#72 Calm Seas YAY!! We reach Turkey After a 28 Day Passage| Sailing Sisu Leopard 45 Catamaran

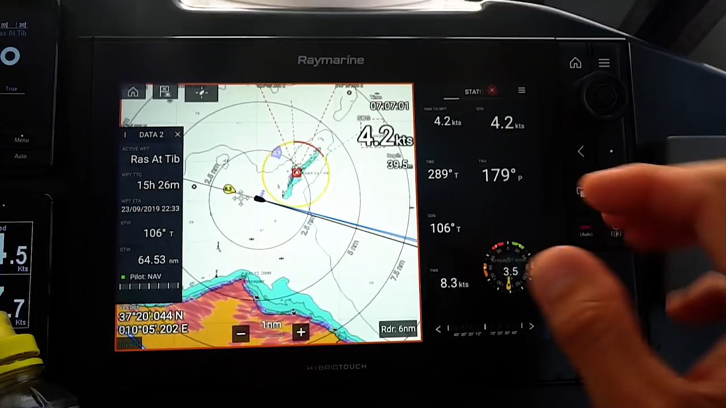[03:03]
You see this island, when you zoom out it's gone.
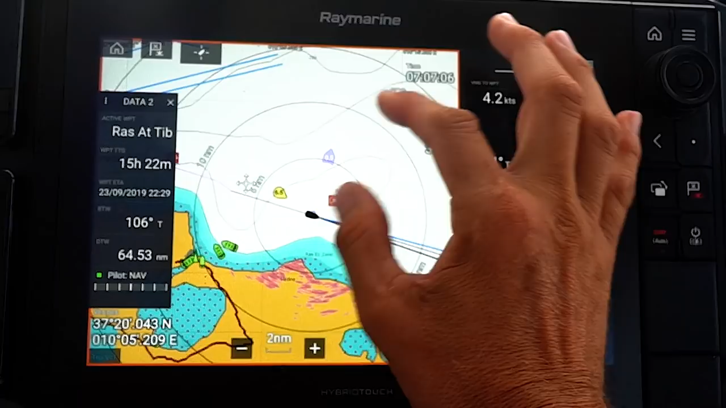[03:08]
That's the 2 mile, 5 mile radius, 5 mile.
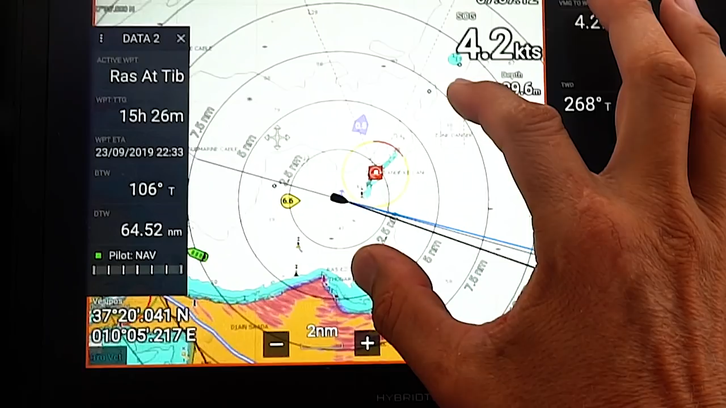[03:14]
And only when you can see the 2.5 mile radius,
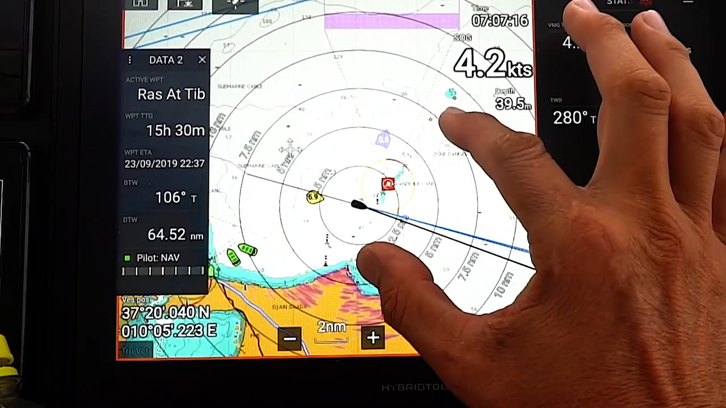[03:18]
you can see the little island.
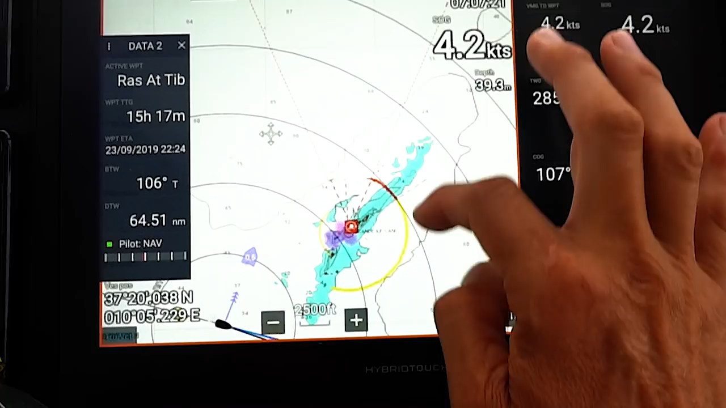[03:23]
And it is an island, look, it's land.
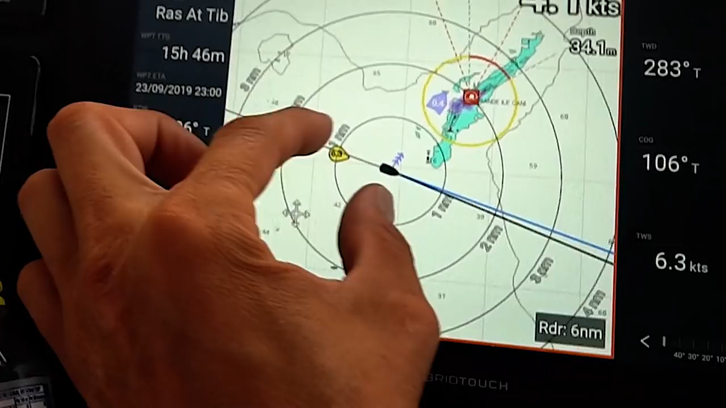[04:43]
See that purple one? That's the ship.
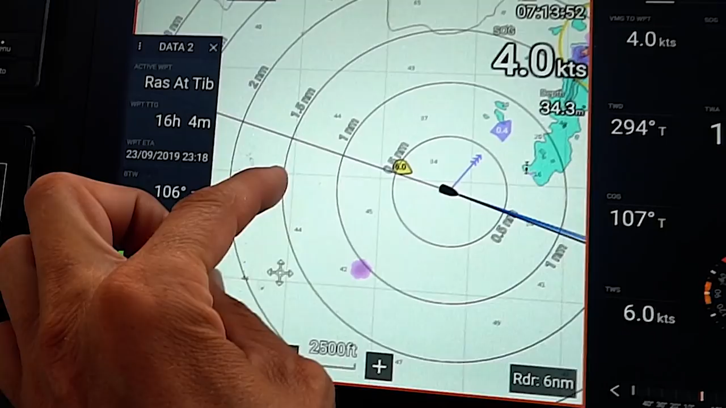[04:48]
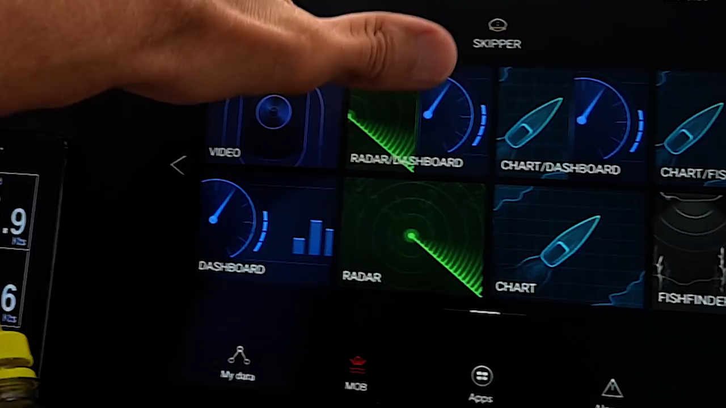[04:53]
Okay, so that's the island, and that is the ship that the ghost ship, and that is the cardinal.
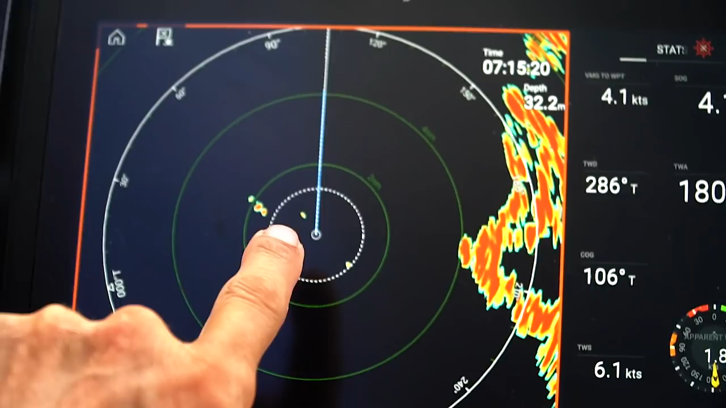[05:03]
So we can even pick up the cardinals. It's good to know that the radar can pick that up.